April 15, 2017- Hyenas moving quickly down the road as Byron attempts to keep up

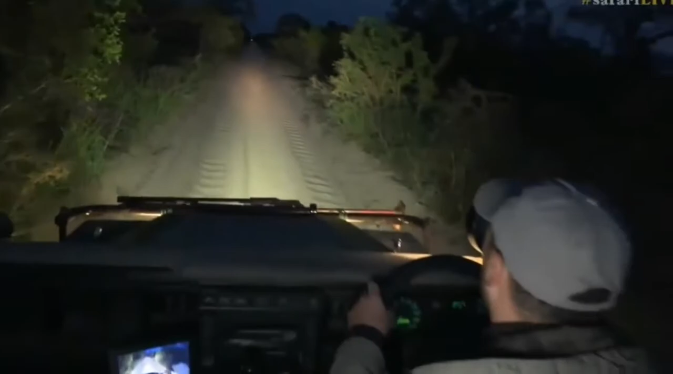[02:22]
And then you avoid any accidents. These hyenas are still running down the road in front of us. Just gonna stop and switch off and watch them for a second. See if they're still calling.
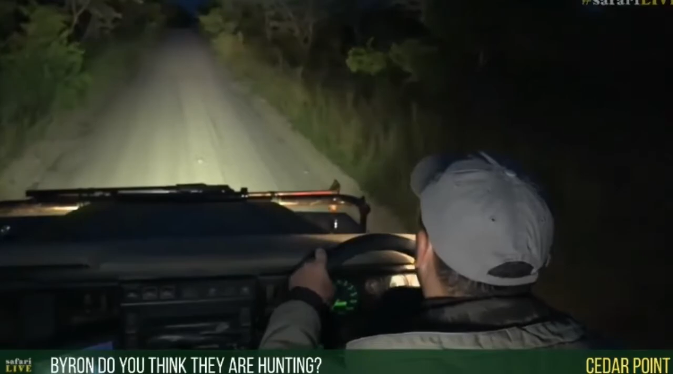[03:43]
Cedar Point, there's a possibility that they are hunting, but I think perhaps they are scavenging. We know the hyena, especially in this area,
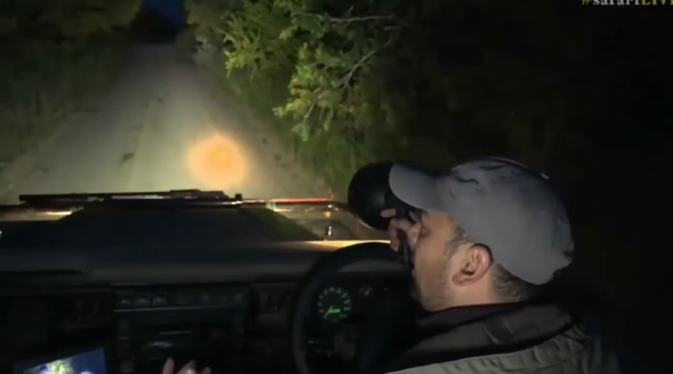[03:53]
they will hunt for themselves, but I think at the moment they rely so much on scavenging from other predators, and those other calls that we heard earlier is possibly what they're responding to. Now they've just disappeared off the road completely, so they cut off somewhere. Can't see